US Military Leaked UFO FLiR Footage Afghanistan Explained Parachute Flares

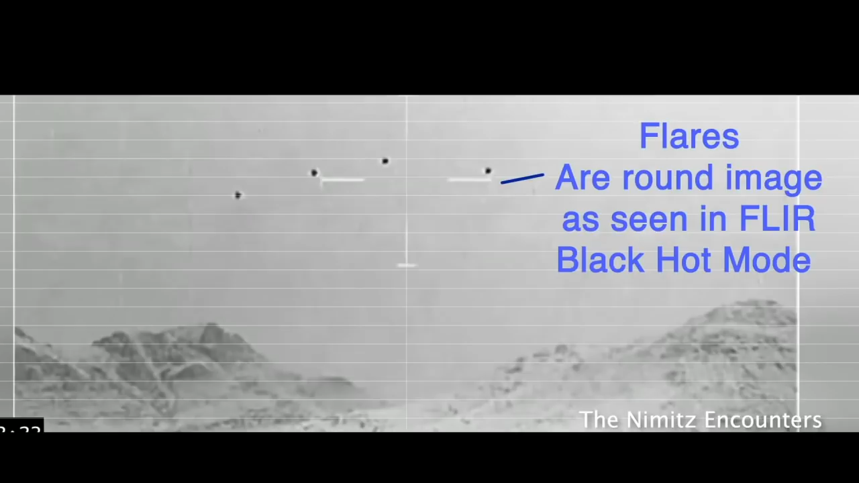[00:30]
And here you can see the flares of the round objects seen in the FLIR Black Hot mode. They're the four black dots on the screen.
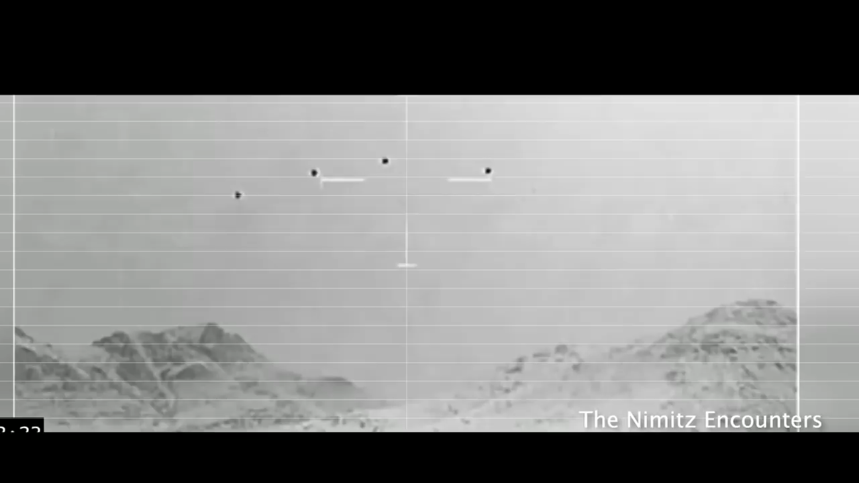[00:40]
I added some grid lines here to show the motion of these objects as they come down. Now you can see stuff falling off the bottom. That's most likely some type of burning ash or chemical propellant that's used in these military flares.
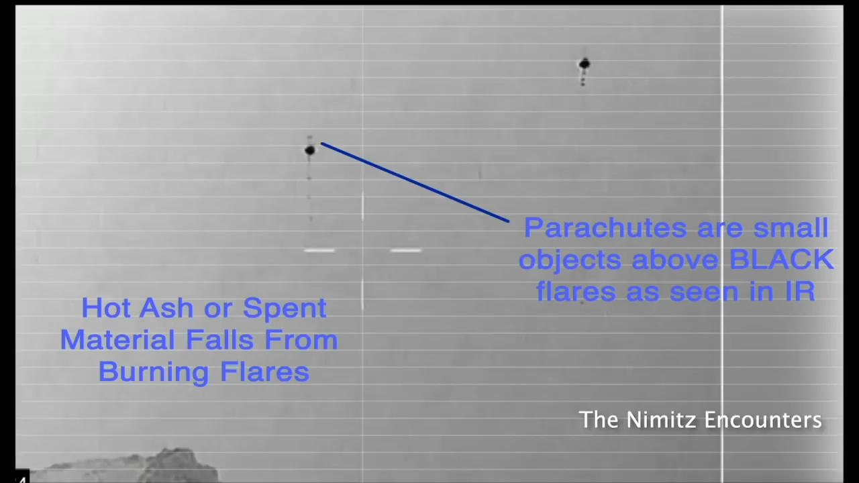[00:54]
So that's also very hot. It's dropping off as the thing burns. So you can see them. They descend straight down almost. There's probably not a lot of wind.
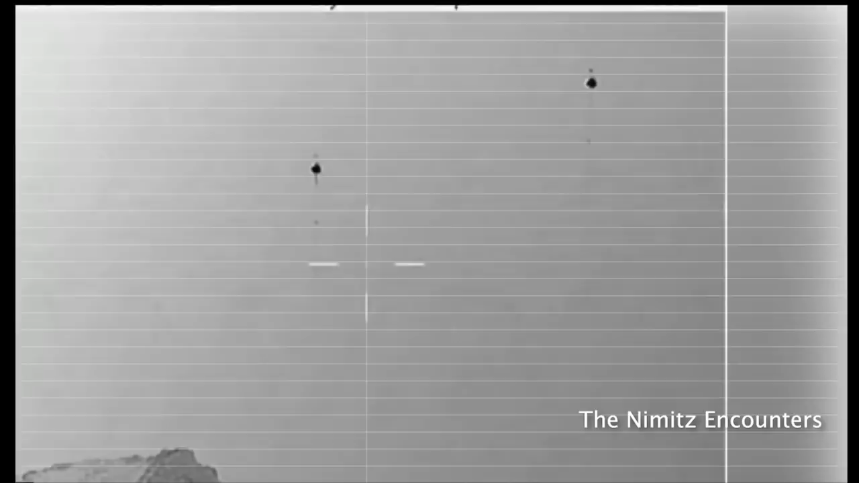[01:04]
Now this segment is the air-to-air heat-seeking missile hitting the flares. And it probably has no warhead, so there's no explosion. It actually hits two, so they get two for one.
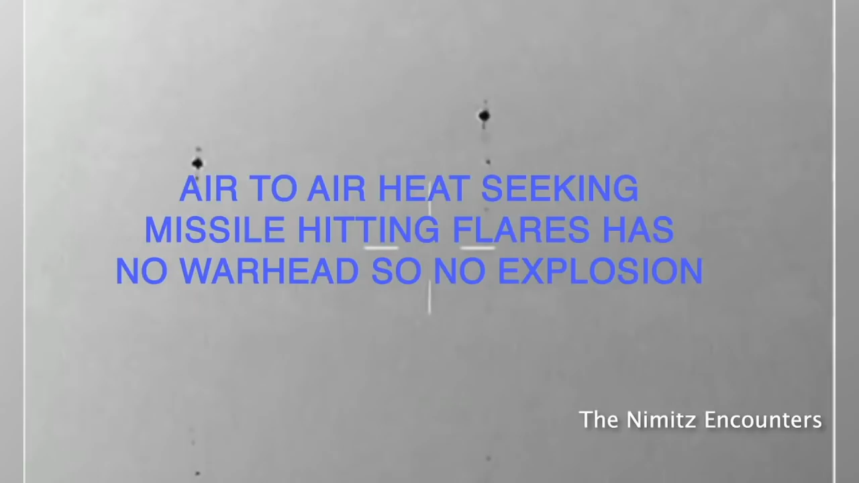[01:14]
And it's probably still guiding, so it sees the next one and goes after that.
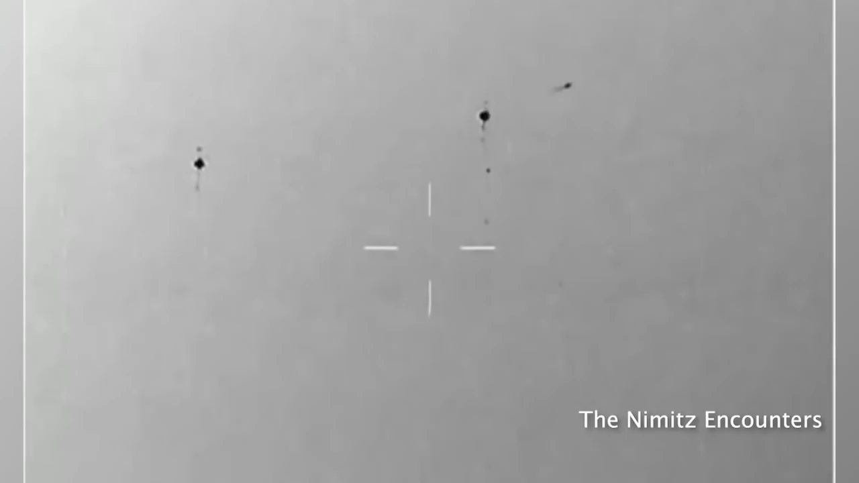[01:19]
It's hitting the flares. And again, the flares themselves are these burning chemical propellant, maybe made of paper, something like that, some incendiary material.
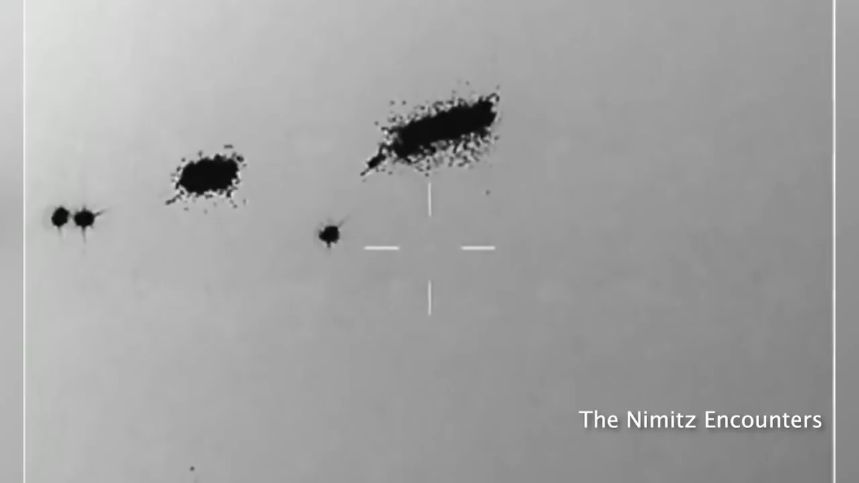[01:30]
So even though the missile nailed it, it didn't explode. It just whacked it real good. It probably, you know, maybe even swung on the paracords underneath the parachute and continues to burn,
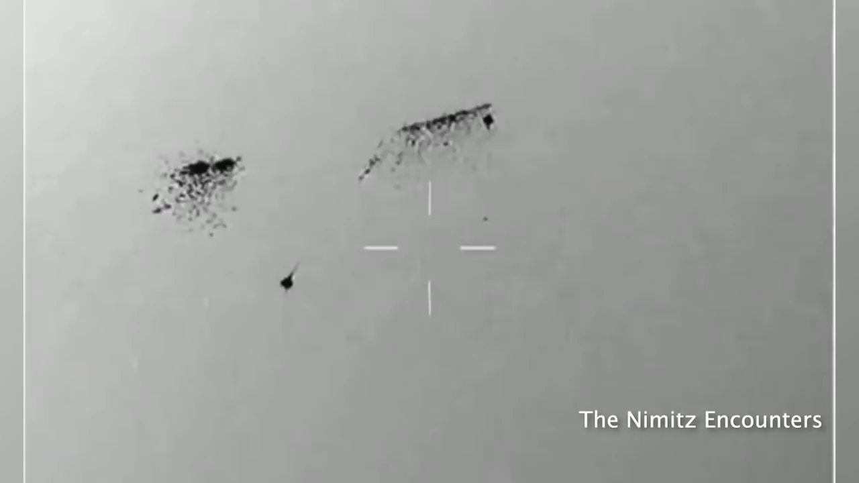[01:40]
even though it got hit pretty good. In this video that I found on YouTube,
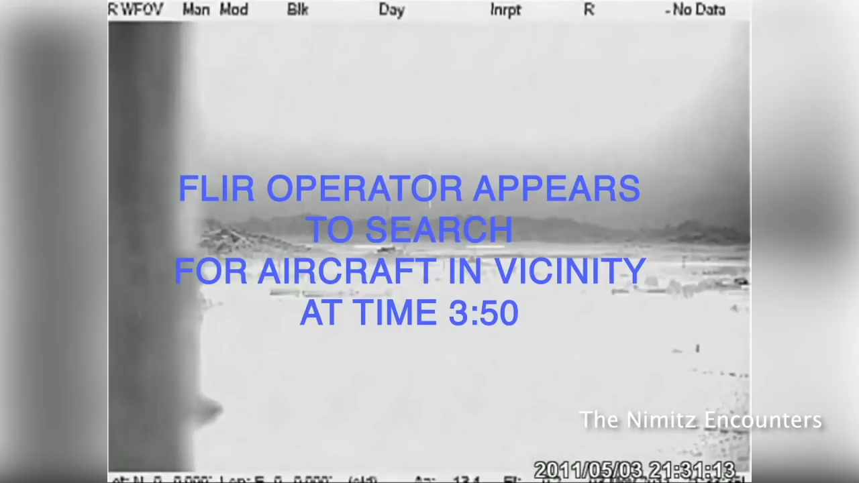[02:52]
the flare operator seems to pan around looking for the jet that fired this missile.
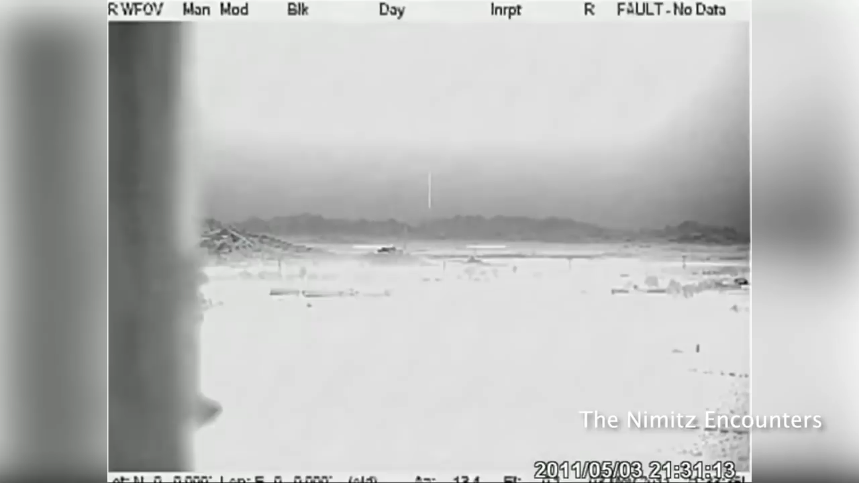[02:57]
Obviously, he heard it. I mean, an A-10 mentioned in the video on YouTube, obviously, he'd be making a lot of noise.
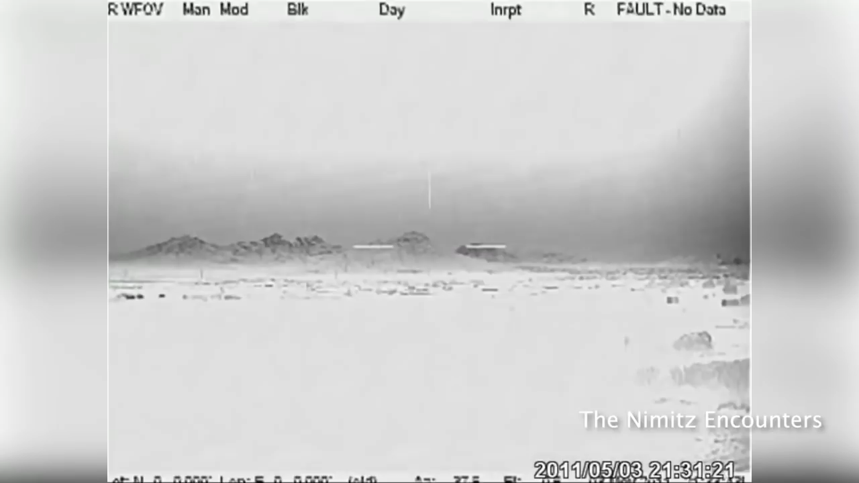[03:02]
And so he's looking around. Where is it?
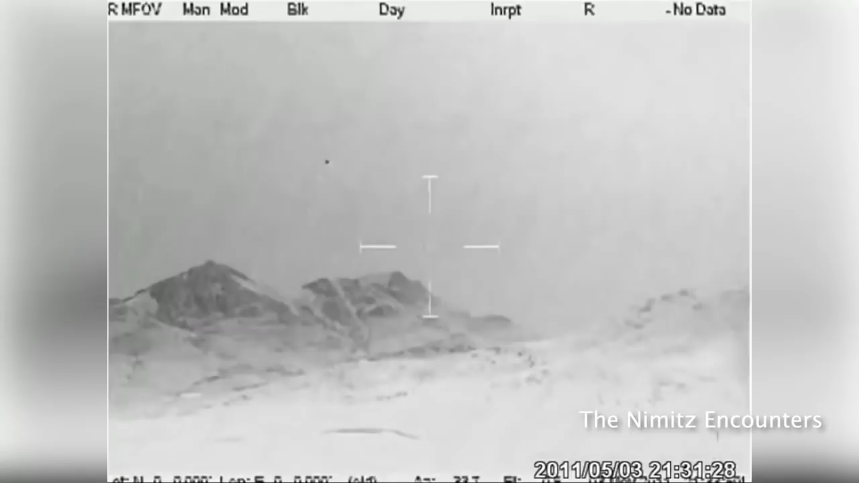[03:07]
Okay, so there he sees it. He spots aircraft in the sky. He zooms in.
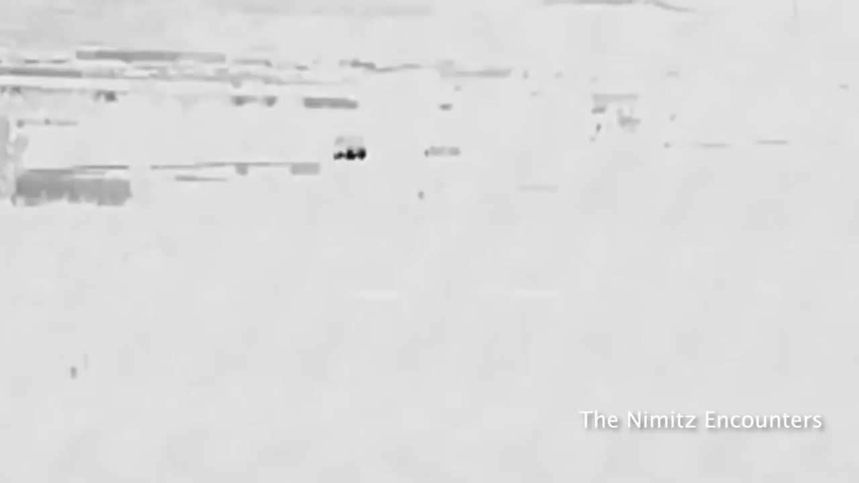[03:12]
And there we go.
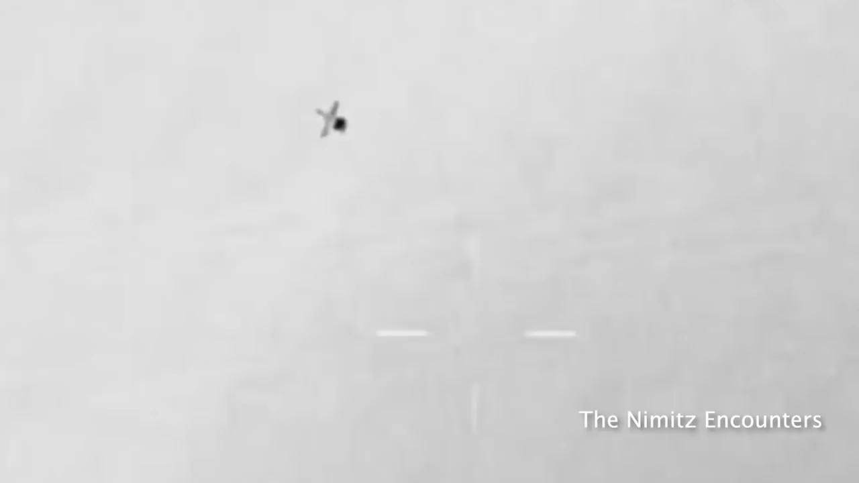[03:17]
That looks like the profile of an A-10 warthog that just fired the missile at most likely,
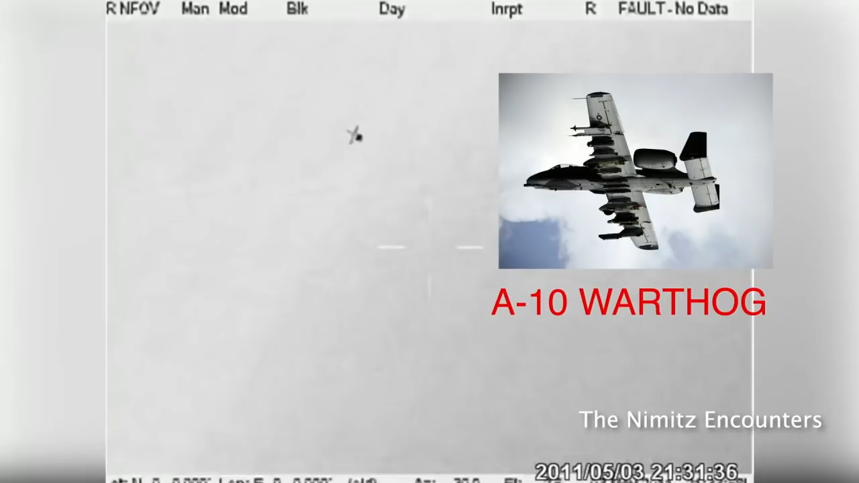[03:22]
which was a training target, a flare suspended from a retarded parachute system, dropped possibly from a cargo plane. It's possible that the people on the ground at this base in Afghanistan, which I assume this is, I mean, they do show HESCO barriers. There's a couple shots of Humvees,
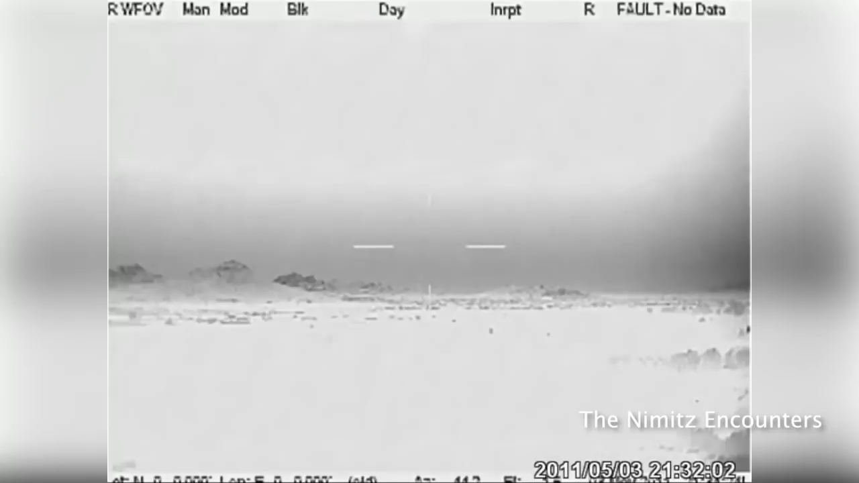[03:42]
some type of technical vehicle with a machine gun mounted in the back. It does look like a fire bay somewhere in the desert.